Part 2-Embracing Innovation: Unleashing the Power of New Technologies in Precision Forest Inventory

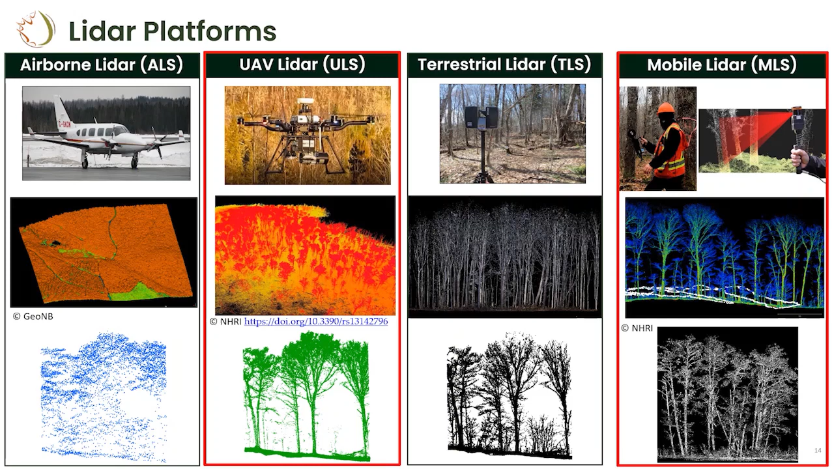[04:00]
one will be on uv laser scanning and so i will show you i think i got like five or six videos to show you how to acquire the data and how to process it so just before that if you look at the data also you can have really an idea here of the level of details you can get from each one of this technology so if you go from the top to the bottom you can look at the same slides of a mature wood forest in edmundston in macroebrook forest you can see the level of detail you can get the first one were taken in leaf on condition and the two other one was taken in leaf off condition and so if you look at the data you get airborne laser scanning you get uev laser scanning
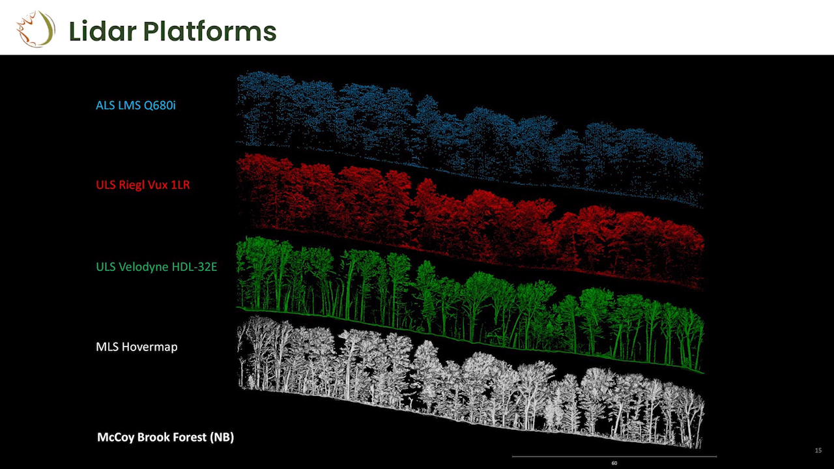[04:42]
another uev laser scanning leaf on leaf off and finally the over map so that's the sensor you can see over there so you can really see the type of data you can get and it's about uh more than maybe 120 meters length over there so the first part will be about mobile laser technology so kevin introduced this technology and so we
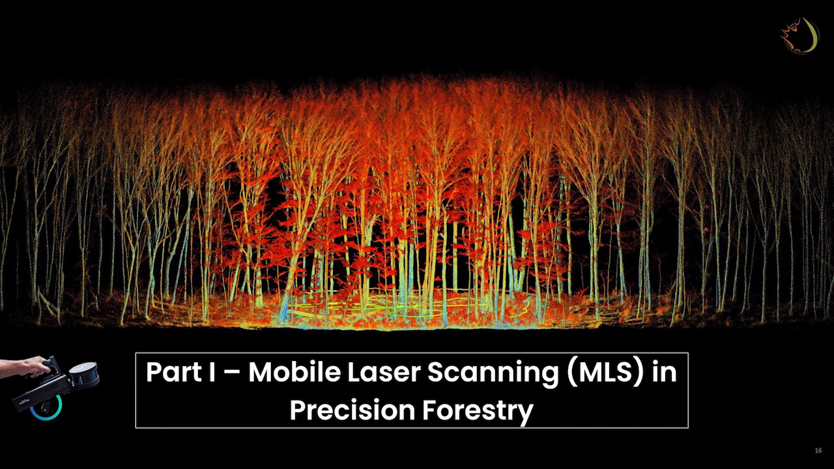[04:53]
did a first pilot study in a mature wood stand where we collected this type of data so as you can see over there does this mobile laser scanning that
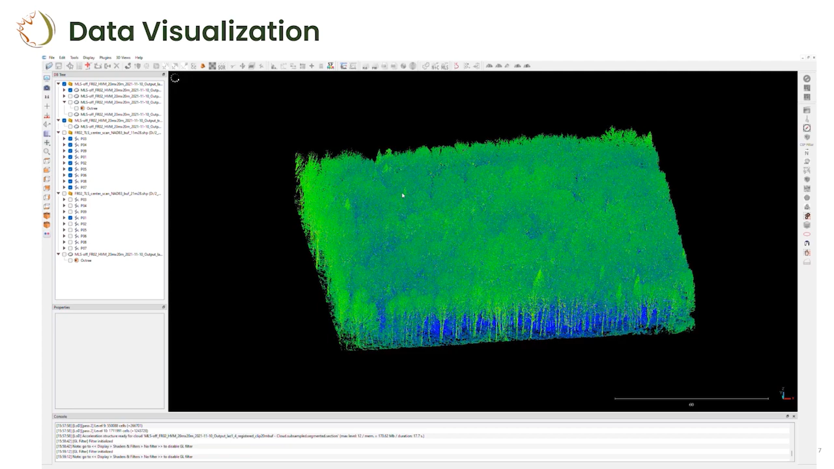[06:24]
not just on the ground but also on the top canopy and you can also see like all the this fine information that you can get on on the the branchiness at the trunk structure what you see over there is the trajectory we use so when you use SLAM technology it's always good to come back where you
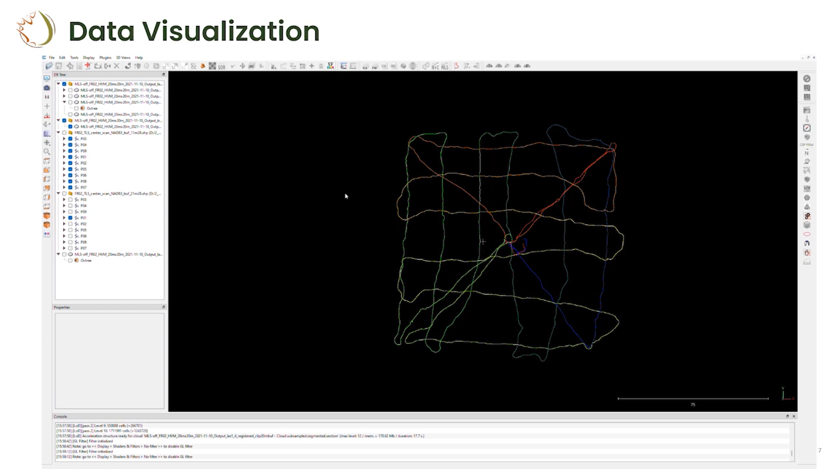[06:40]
collect the data to make some loops and improve the accuracy because the technology is building a map and so if you come back at the same same point you can just improve the accuracy
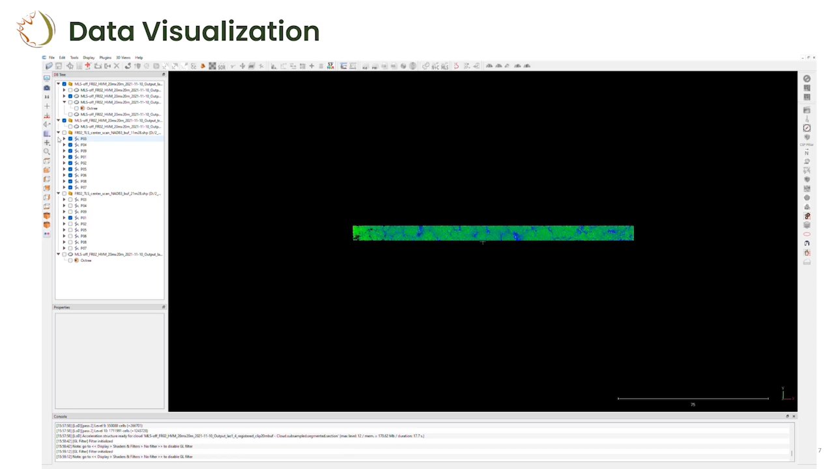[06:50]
and help the algorithms to process the data so here's a view it's maybe more interesting to look at it like that where you can see really that in 40 minutes of acquisition if you take a slice in
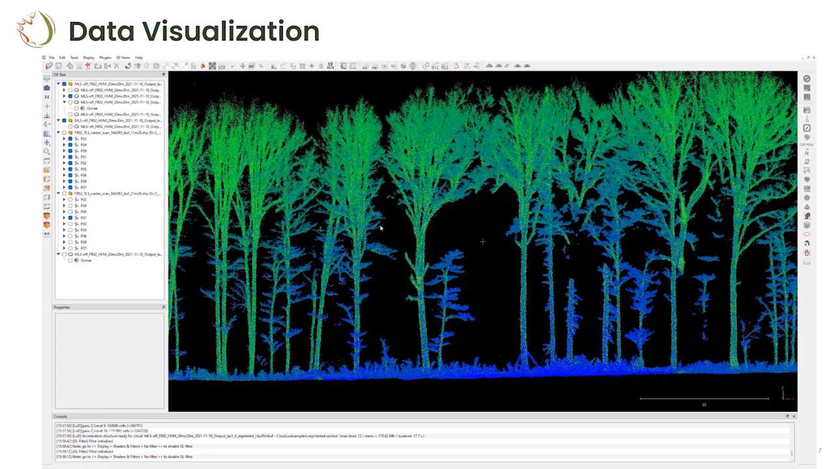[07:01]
this particular type of forest that's the type of data you can you can get here and so if you use the same kind of technology with tertiary laser scanning that would take you about a week to collect
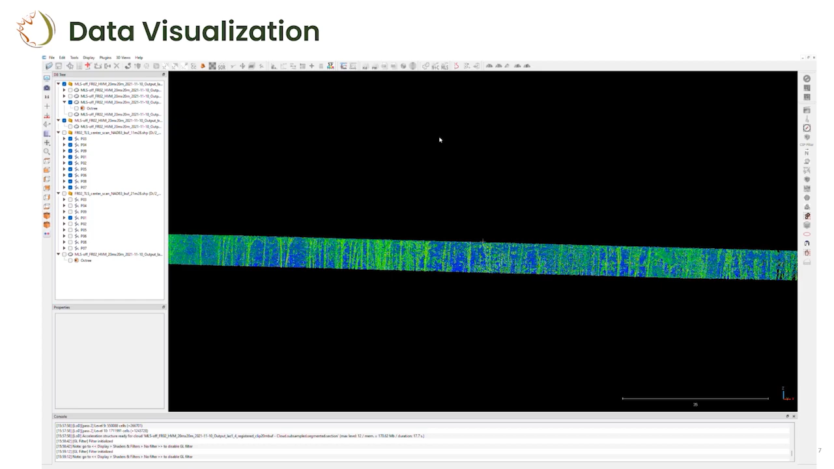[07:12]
here it's about 40 minutes so just visually we can already see some incredible potential for supporting harvesting operation here we can easily extract some tree maps about it
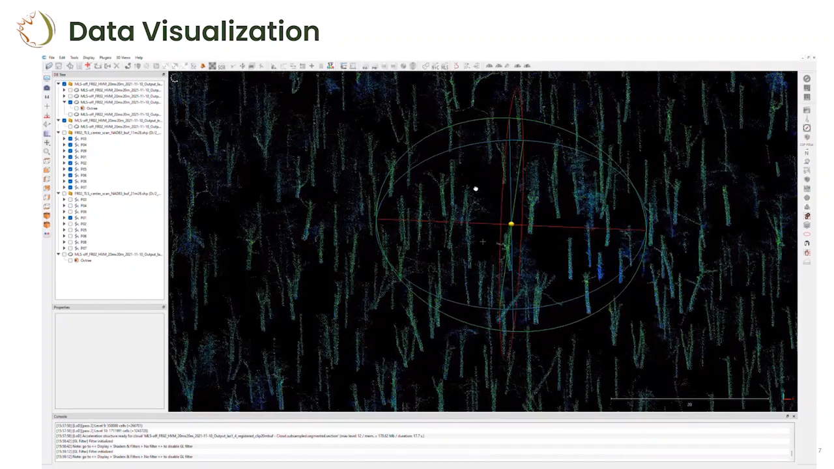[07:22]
can receive the the location of each individual trees but you can also exploit this technology not just for industry and for
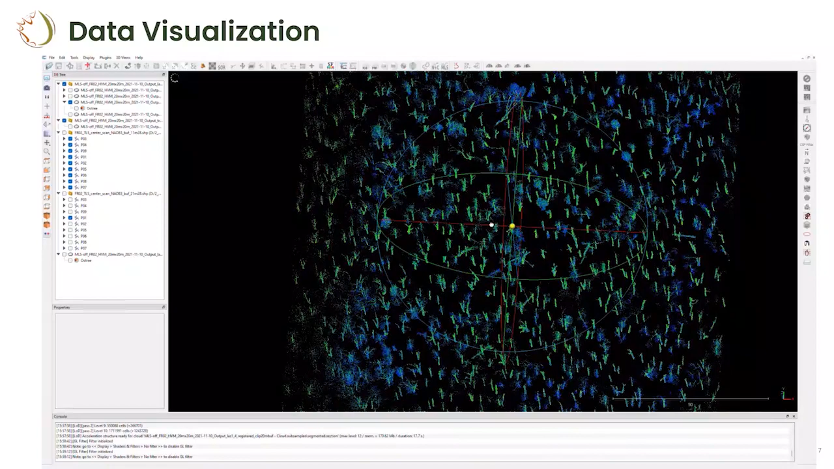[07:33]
for harvesting but also to look at more ecological size of forest so for example now we are looking at the view from the top looking
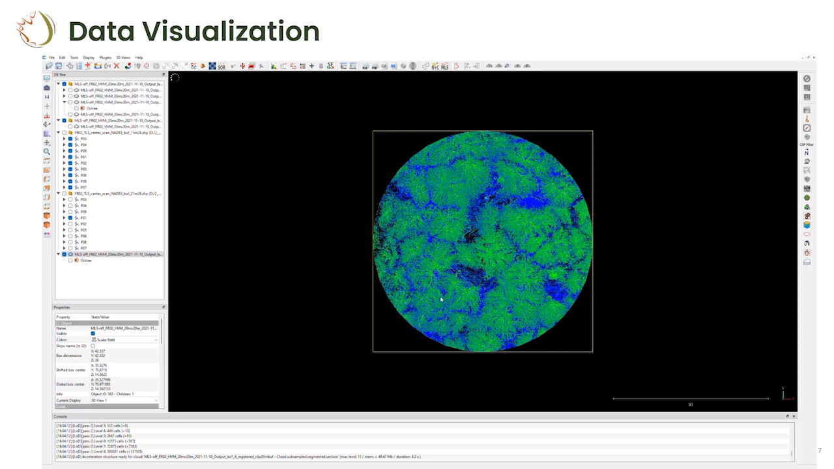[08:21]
buffer and so that gives you also an idea of what it looks like when we're processing this type of data which is obviously also less heavy than the one actor area to show you some some processing processing steps
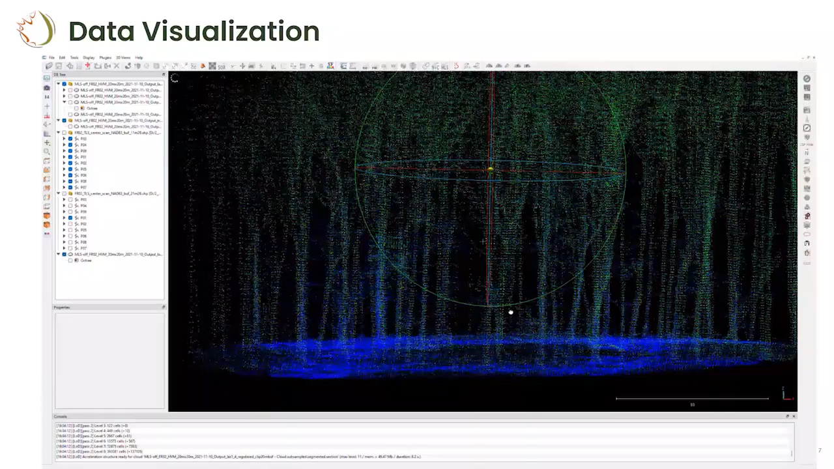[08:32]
so that makes the turn for the visual visualization part
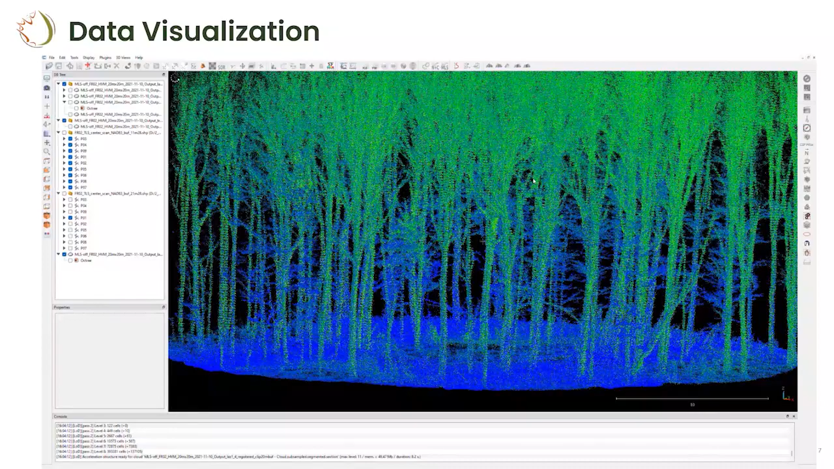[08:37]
what i want to show you is that when when you get this data usually we get like a typical workflow we can use to process this data and so that's all the steps i want to show you not really in all of the details over there but basically when you get this data what you want to do is to look usually at the individual tree level because you are doing some forestry some precision forestry and so there is a first step is to acquire this data and then process it to look at the individual tree so far that's the most complex part of the process and that's where we really struggle